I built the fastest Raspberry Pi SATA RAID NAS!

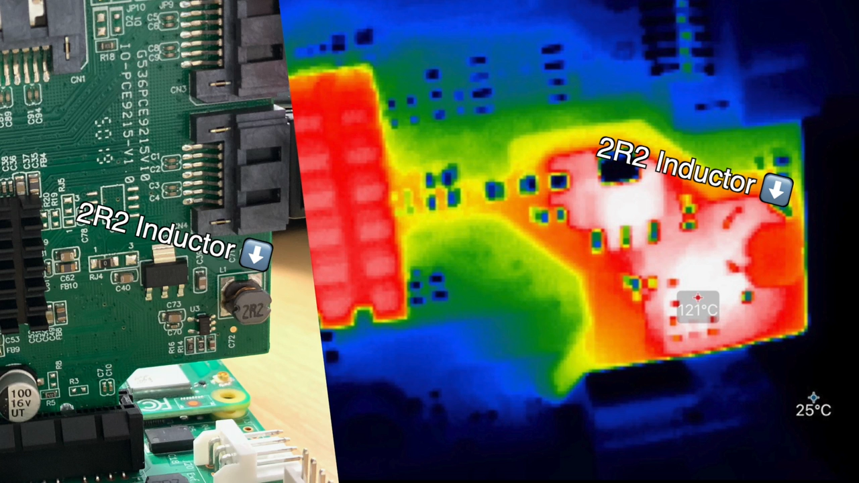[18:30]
Here's a thermal image of the card, with the area around the 2R2 inductor hovering around 120 degrees Celsius during one of my long-file copy tests. For us Americans, that's 250 degrees Fahrenheit, and that's enough to cause an instant second-degree burn. So maybe be careful handling this card, and make sure to keep it well-cooled with a fan.
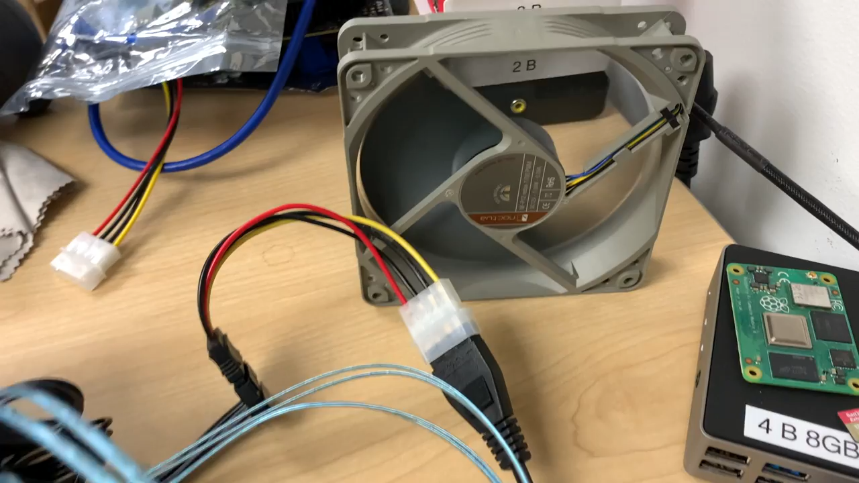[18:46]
If I ran it with a fan a few inches away, the card stayed around 90 degrees Celsius,
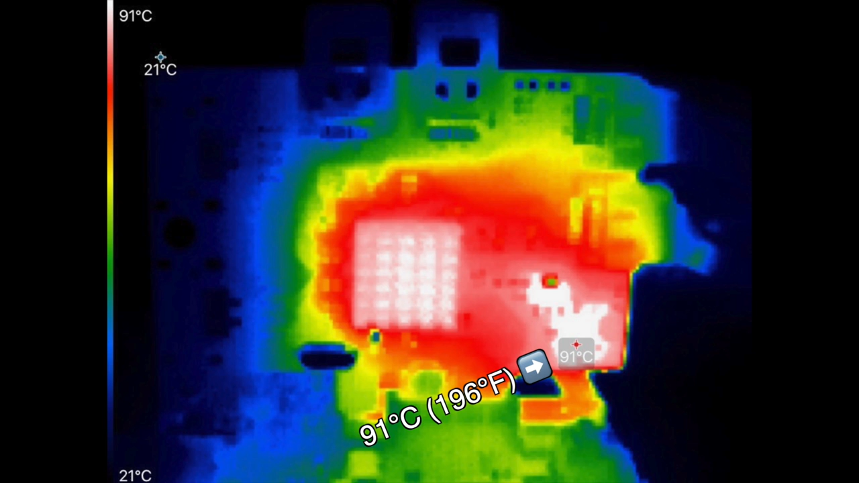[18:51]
On screen: scale top 91°C, scale bottom 21°C
which is still hot enough to cause a burn if you touch it, but at least it didn't melt, and the chip itself,